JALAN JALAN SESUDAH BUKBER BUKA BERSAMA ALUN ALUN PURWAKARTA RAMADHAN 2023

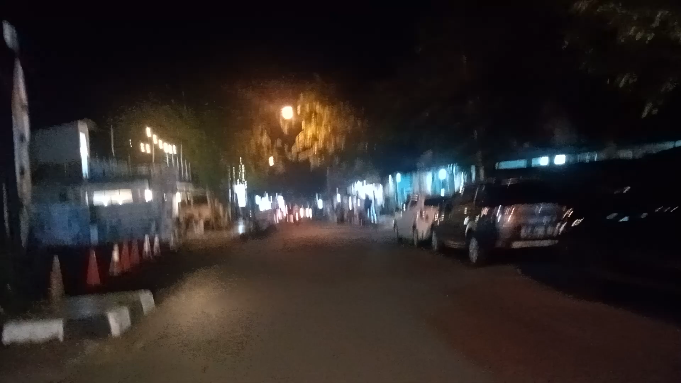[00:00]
Assalamualaikum teman-teman Jadi kali ini aku tuh lagi jalan-jalan Di malam hari ya teman-teman ya Ini rame banget
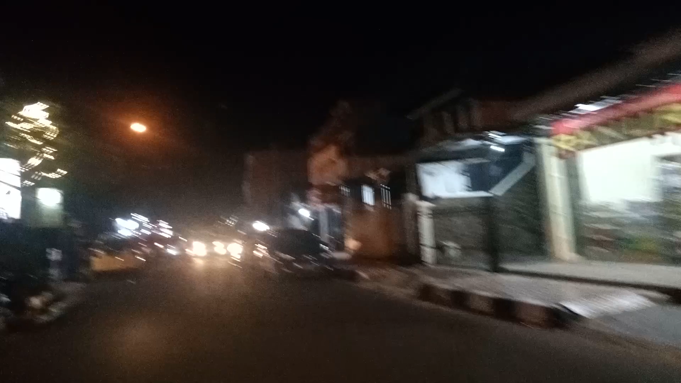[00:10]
Rame banget teman-teman Ya teman-teman bisa lihat sendiri Tuh Ini beneran rame banget teman-teman Ini di daerah Alun-alun Purwakarta ya teman-teman ya
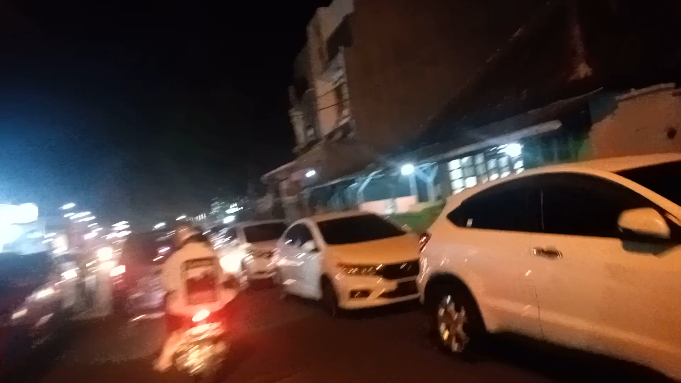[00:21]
Banyak mobil parkir Peseknya rame nya Tuh penuh banget teman-teman ya
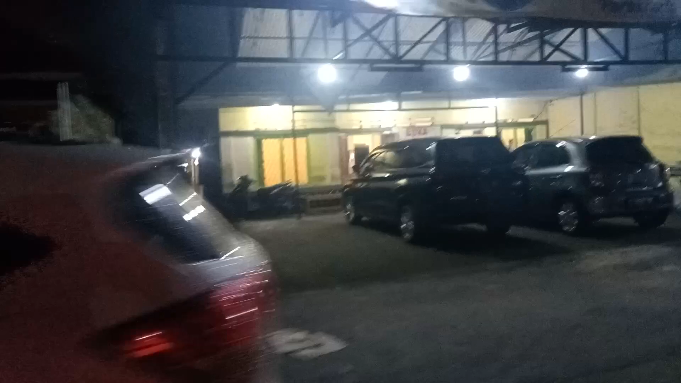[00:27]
Ada pedabuk ber Pada segala macem
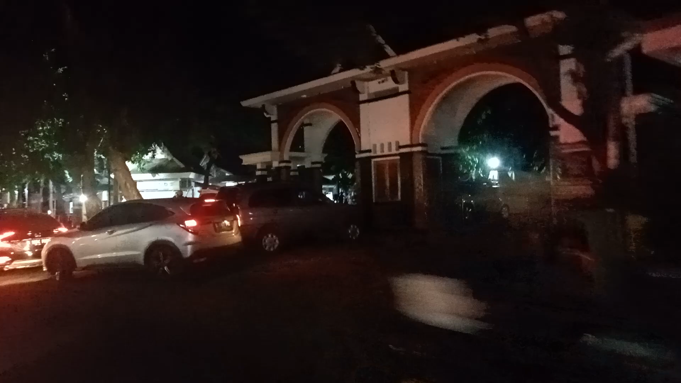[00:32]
Wah penuh banget Asli ini parkirannya teman-teman ya
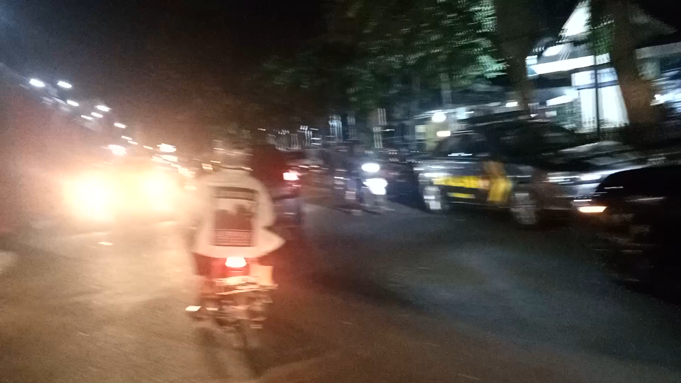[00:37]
Asalnya ini tuh Kalo misalnya pagi-pagi itu Pada buk ber teman-teman ya Ini kalo misalnya Sore-sore ya Ada bazar
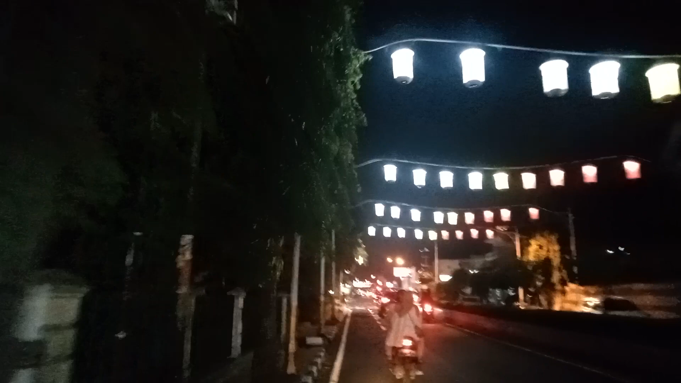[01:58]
Ini liat tuh teman-teman lampunya bagus Setelah jadi sampok sama lampunya deh Setiap lewat sini dan di pohon-pohonnya juga itu kayak ada lampu lampunya gitu teman-teman Disini ada
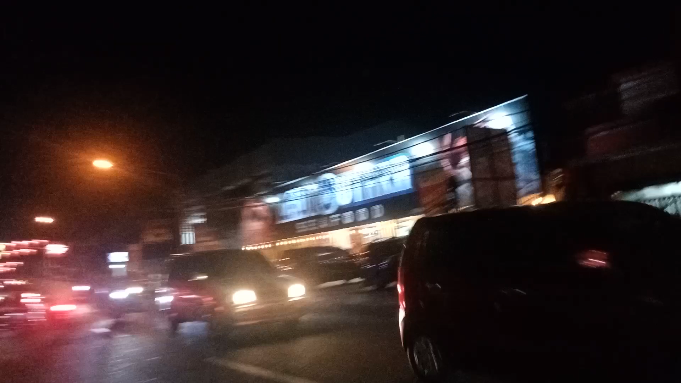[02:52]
Purwakarta itu rame banget teman-teman ya Ini juga rame banget Semuanya rame nih teman-teman ya Jalanan rame Pokoknya semuanya Gak ada yang gak rame Ini menjelang lebaran ya teman-teman Jadi mungkin emang rame banget